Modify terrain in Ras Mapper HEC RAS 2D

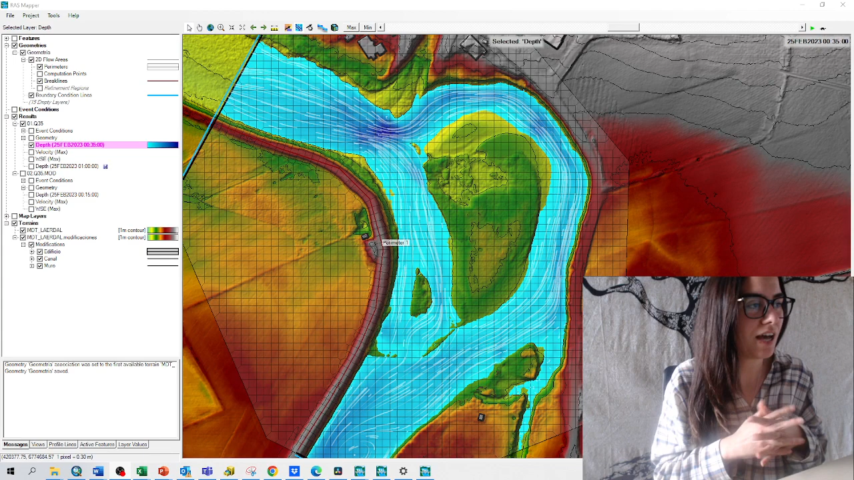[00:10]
Hello, we are talking today about terrain modifications so we are gonna use this example in Lardal in Norway and we are gonna do several things that I'll show in the video that are creating this wall, creating this channel and this building in the middle of the river please don't do these super artificial things, use them for better purposes and for like restoring rivers and so on but this is just an example to learn to use these tools and get the results like this
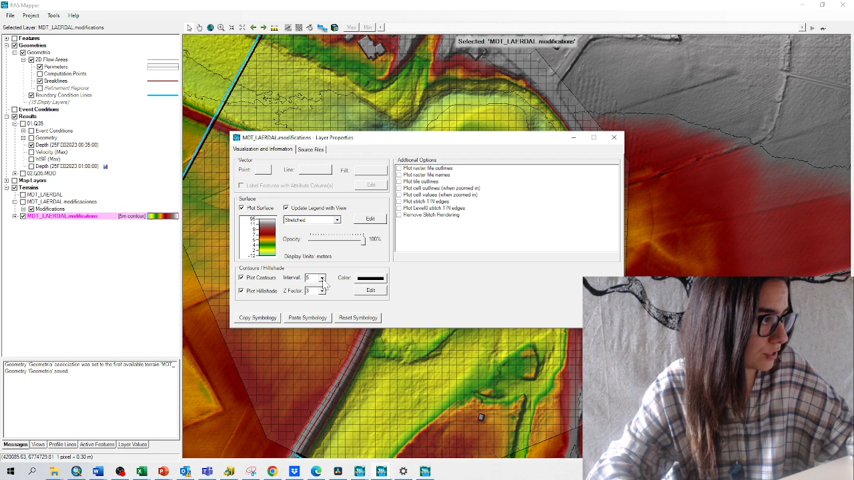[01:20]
awesome so now I have this DTM that I like to set the update lane with the view plot counters and every one meter awesome and yeah, from here we will right click on modifications edit layer and add modifications and for creating the wall we are gonna use align high ground we are gonna call it wall and we'll just draw go from here here here here here here here to the top
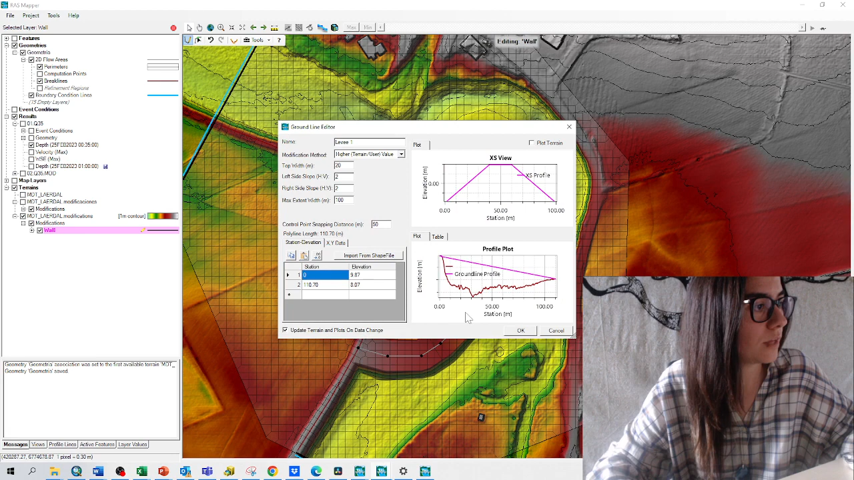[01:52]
and you can see we can in real time see the modifications that we do which is really user friendly for example here we could use a top width of 5 and yeah yeah we could modify the slope of the sides maybe put it steeper and maximum extent reduce to 20 here are different settings because we could
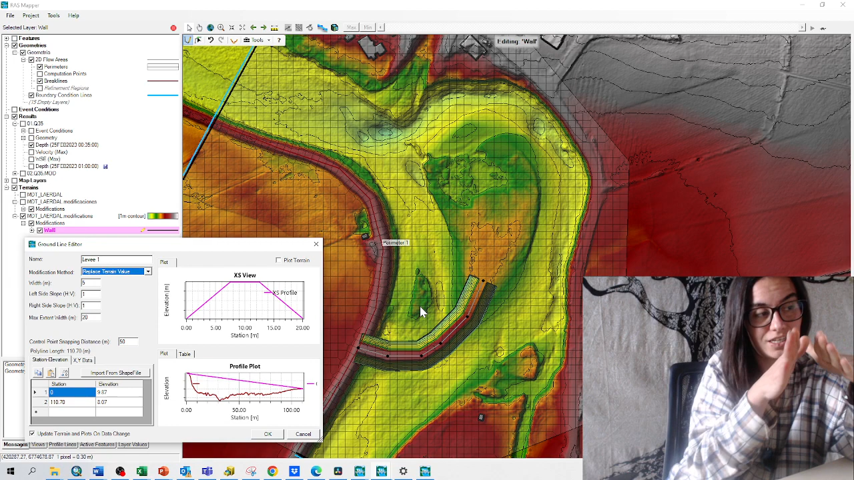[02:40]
we can see that this slopes goes as far as I say say the maximum extent so if I choose 100 just to exaggerate it it will be a lot bigger but
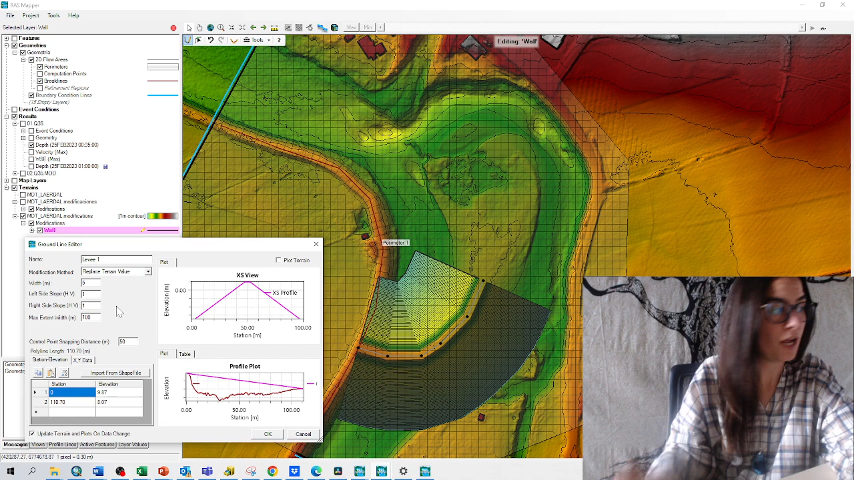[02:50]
if I say no just modify when it is higher than the terrain okay then whenever it crashes into the terrain it will stop okay and then we can also see the the longitudinal profile and we could also modify these points where I could say start from a 12 meter high setting and then okay automatically this side has come up yeah this is just so you know maybe you have already
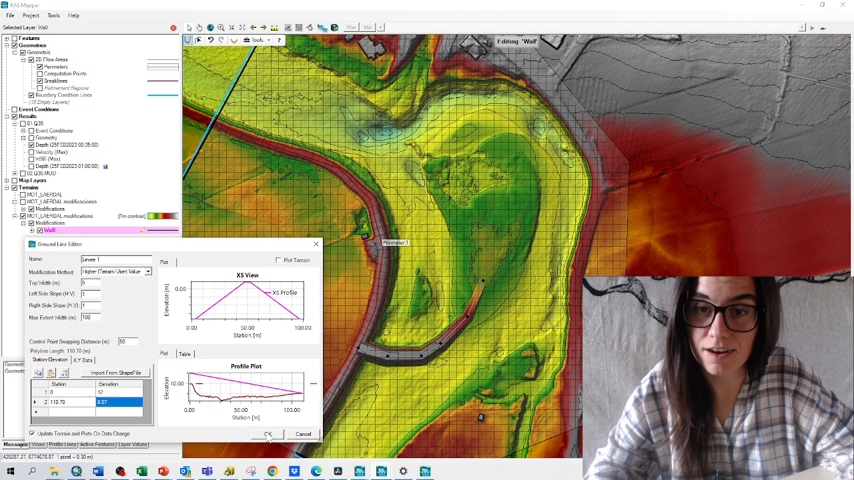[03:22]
a a design of different solutions yeah and now we are gonna create a channel this is also super useful when we have DTMs
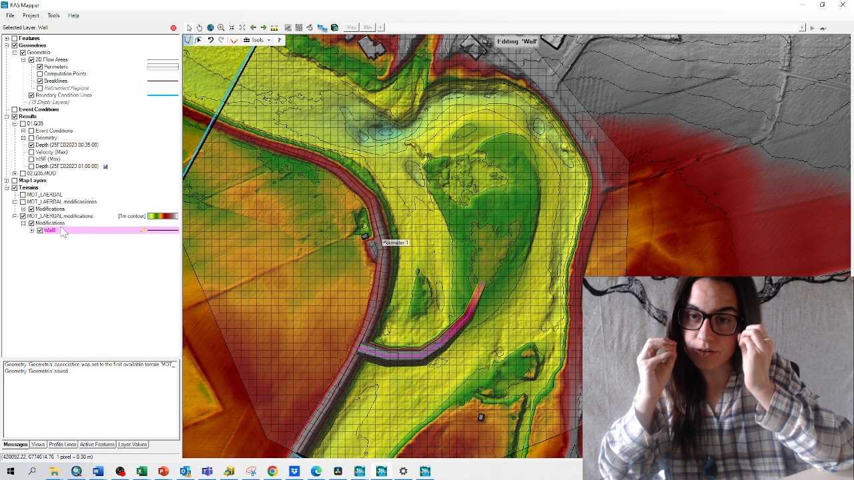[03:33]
where we cannot see our river but we still need to do a flood model we can draw it so imagine I have this is a DTM on its own and I know there is a river going through this area
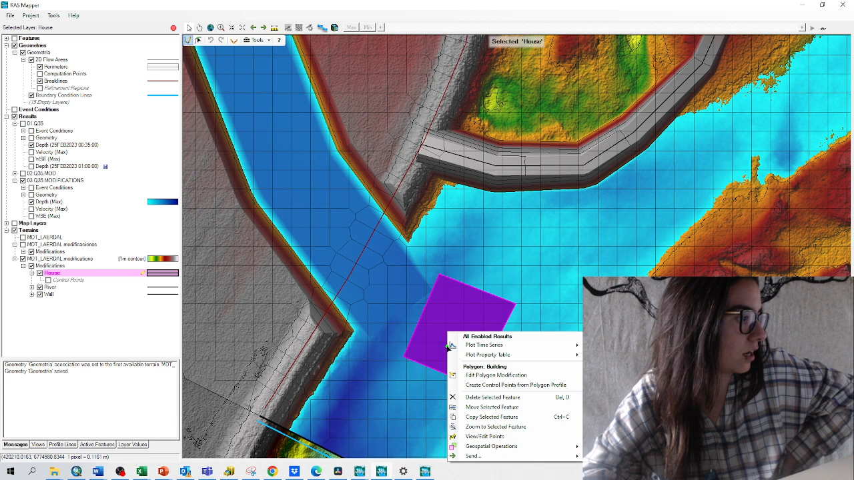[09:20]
straight let's see okay because I don't understand the depth let's look at the water surface elevation maybe I get a hint it's the same let's look at the terrain what happened with the terrain this is 5 ah because it has a constant elevation of 5 so I did not add 5 to the terrain I just set a constant elevation of 5
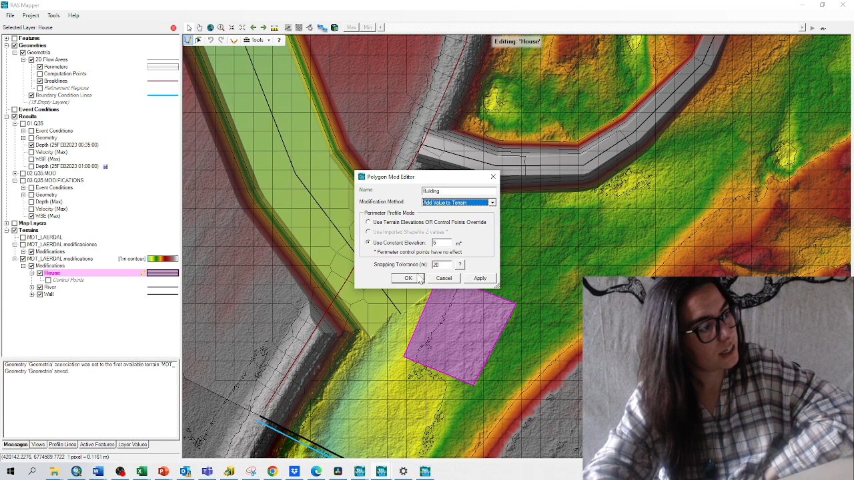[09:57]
so if I go to right click edit polygon it's add value to terrain yes that's what I did yeah I got it now and it's that this is automatically updated
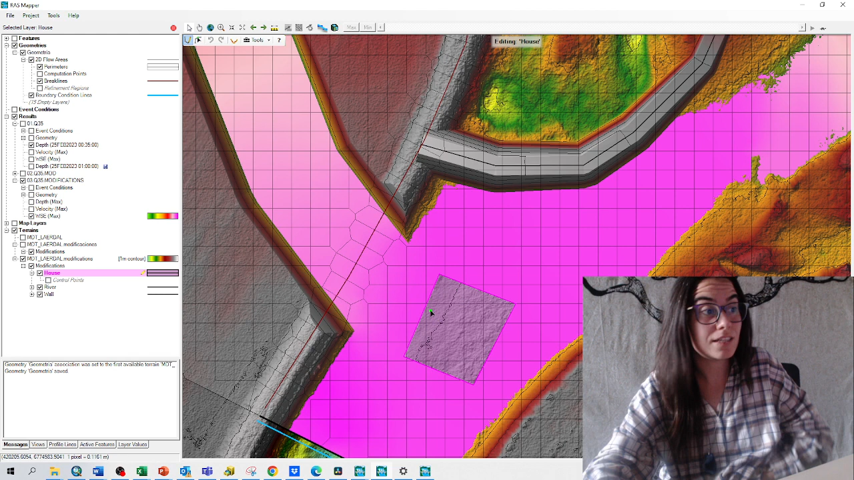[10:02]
once I update the terrain here so the calculations have been done with the mistake that I had but now I introduce this to
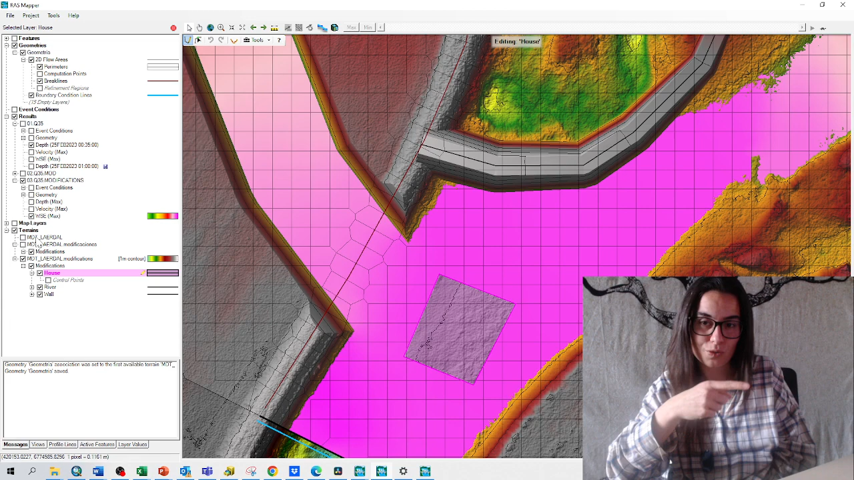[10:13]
the terrain and it's automatically updated you can see that we even have the whole of the house